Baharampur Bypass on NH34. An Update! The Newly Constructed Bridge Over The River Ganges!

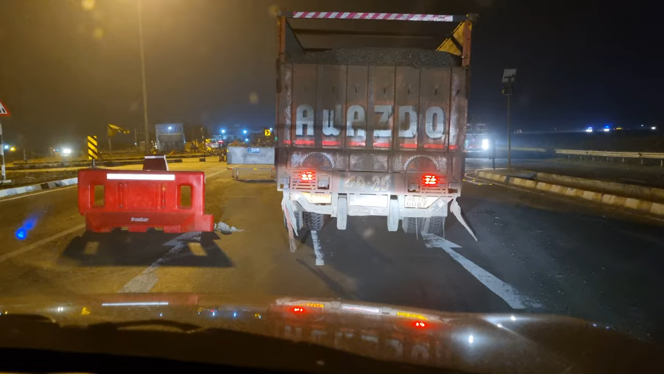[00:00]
বহরমপুর শহর। এই দেখুন বাঁদিকে চলে গেল বহরমপুর শহর,
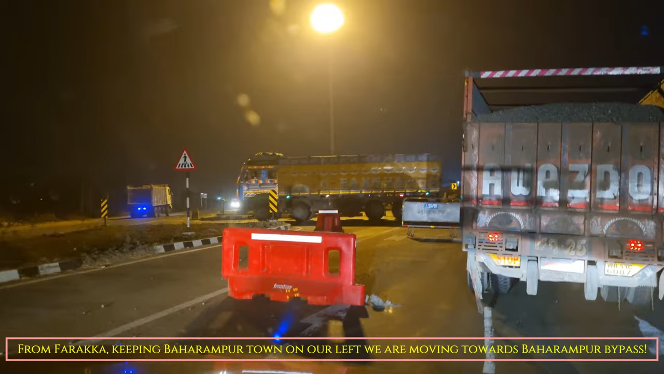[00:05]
বাঁদিকে চলে গেল বহরমপুর শহর, আর আমরা
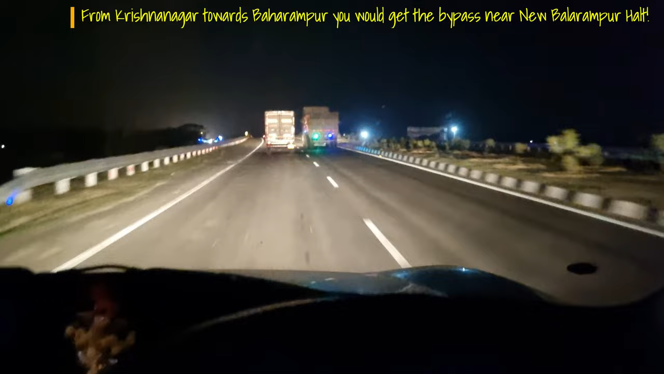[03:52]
সারগাছি বাইপাস পেরিয়ে এসে কিন্তু ধরতে হবে বহরমপুর বাইপাস।
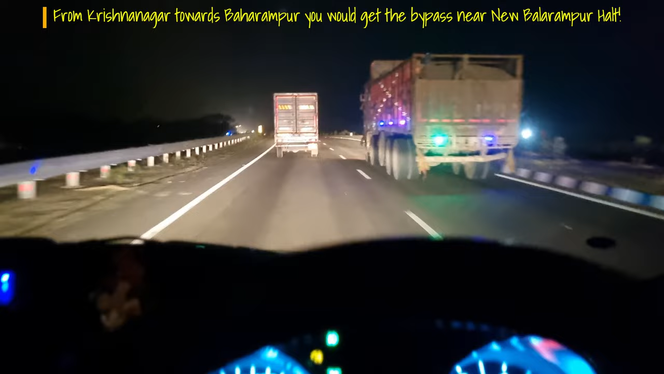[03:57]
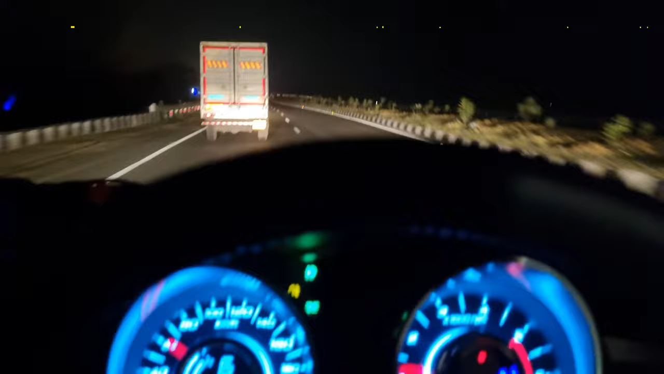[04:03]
আর মালদার দিক থেকে আসার সময় আপনি পরিষ্কার সাইনবোর্ড পাবেন, পরিষ্কার সাইনবোর্ড আছে,
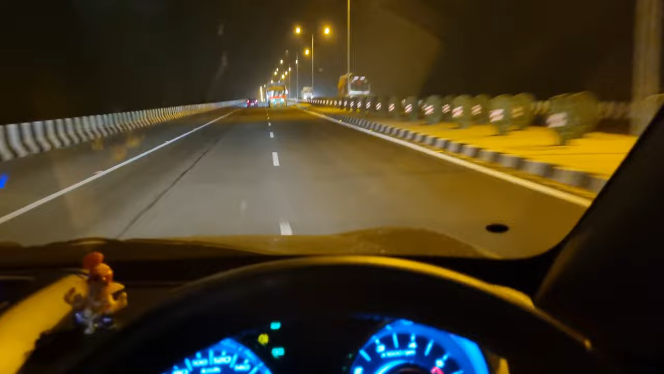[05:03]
না, এই আমরা গঙ্গার উপরে উঠলাম,
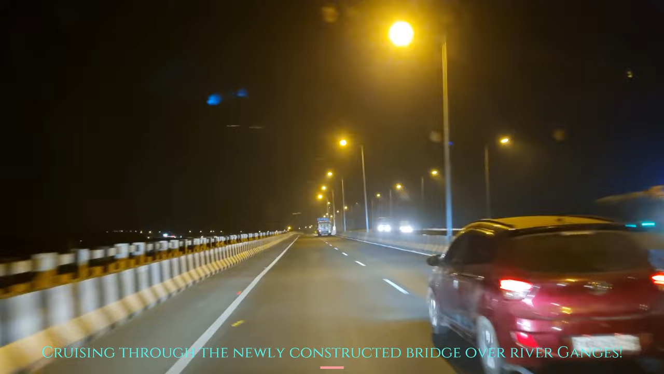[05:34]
দূরে দেখা যাচ্ছে পুরনো ব্রিজটা, বাঁ হাতে দূরে খানিকটা দেখা যাচ্ছে পুরনো ব্রিজটা, কৃষ্ণনগর এখান থেকে 87 কিলোমিটার।
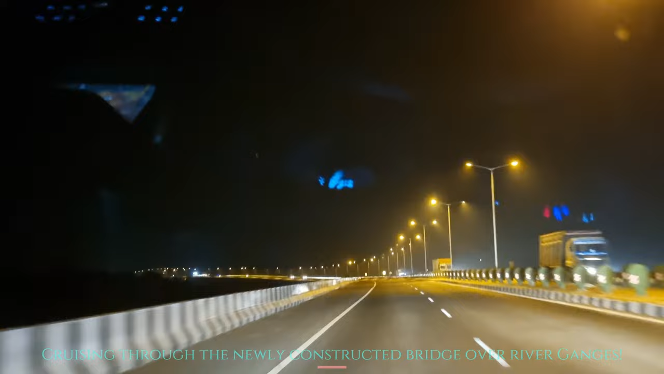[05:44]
এই আমরা গঙ্গা পেরোচ্ছি, একদম আলো দিয়ে একেবারে সুসজ্জিত নবনির্মিত বহরমপুর ফ্লাইওভার। আমরা যারা রোড ট্রিপ করি, আমরা যারা রোড ট্রিপার, তাদের কাছে অবশ্যই খবরটা
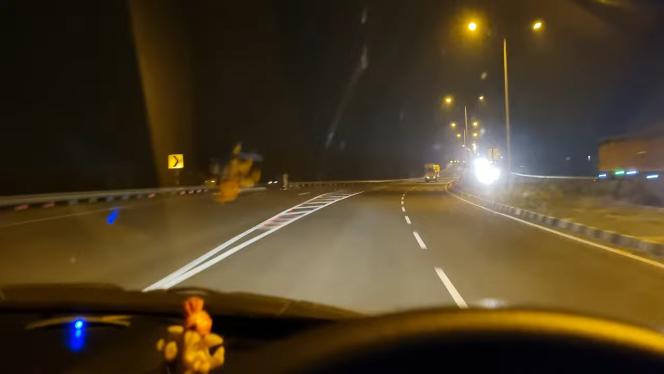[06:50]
আমি পুরোটাই ধরার চেষ্টা করছি। অ্যাকচুয়ালি যেহেতু আসার পথে আমি মিস করেছিলাম, ফলে কোন জায়গাটা বহরমপুর বাইপাস আলটিমেট ধরছে আমি সেই জায়গাটাও আপনাদেরকে দেখাবো, এবং আমি নিজেও একবার ভালো করে দেখে নেব।
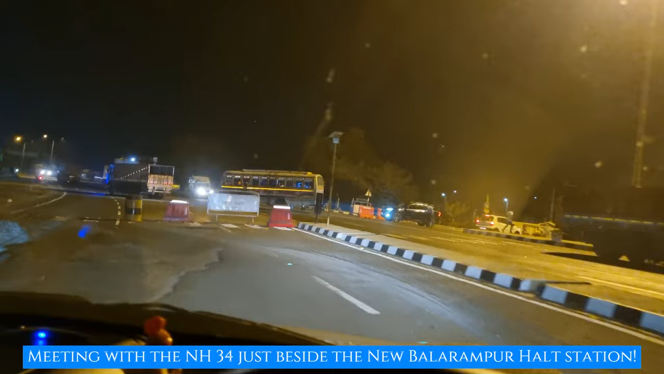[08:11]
কোনো চিন্তা করার কারণ নেই, আপনারা নিশ্চিতভাবেই পরিষ্কার ইন্ডিকেশন পাবেন, এইখানেই মিলছে বহরমপুর বাইপাস।